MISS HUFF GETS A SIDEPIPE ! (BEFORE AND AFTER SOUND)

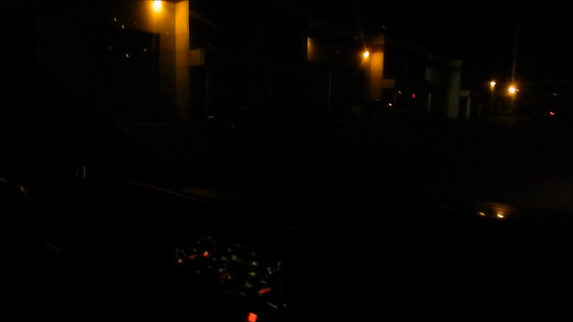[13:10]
Is that another red Volvo? Is that a 740? Oh my god They're everywhere Oh my god